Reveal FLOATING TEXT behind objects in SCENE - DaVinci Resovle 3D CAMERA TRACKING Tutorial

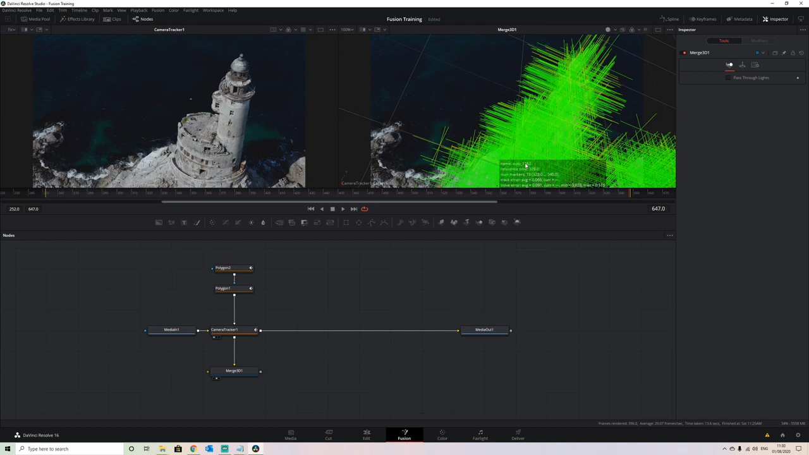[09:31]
little tracks and where they are within the camera so they're far too big and clumps them at the minute to make